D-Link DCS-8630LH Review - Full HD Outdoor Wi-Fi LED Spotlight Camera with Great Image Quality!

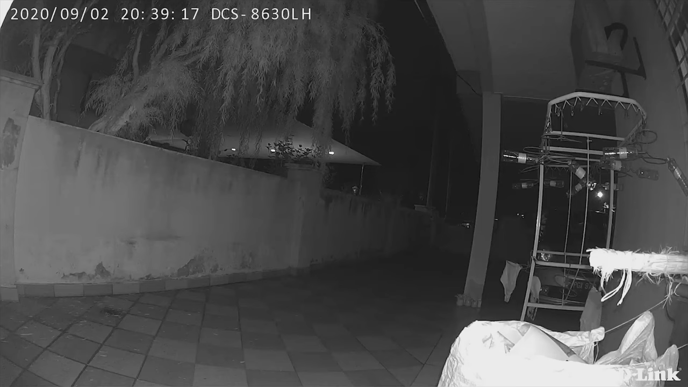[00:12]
Colour night vision with built-in 400 lumens LED spotlight. Yes, that's what dealing DCS-8630LH outdoor Wi-Fi spotlight camera can do.
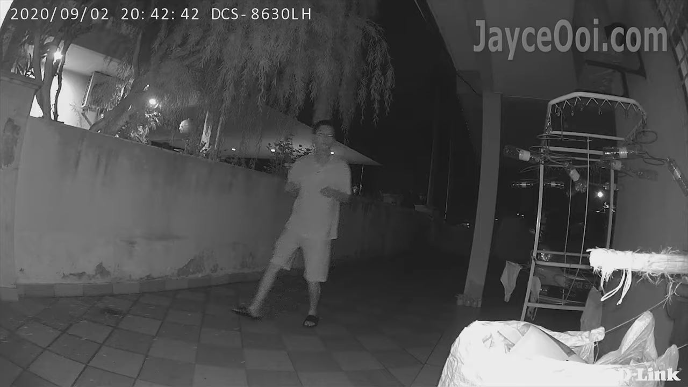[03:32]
Again, the PIR sensor does an excellent job on detecting motion.
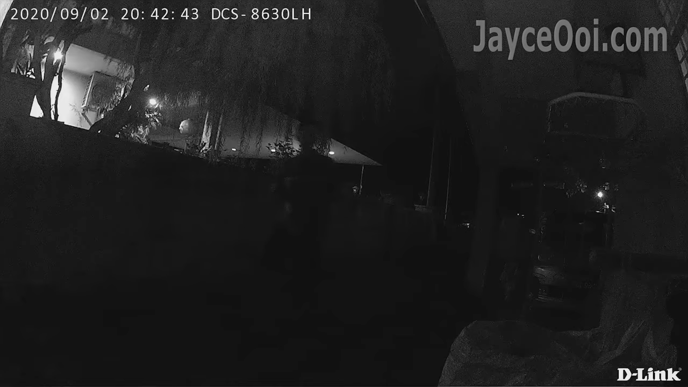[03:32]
IR view is great. And colour night vision is even better thanks to the bright 400 lumens LED spotlight.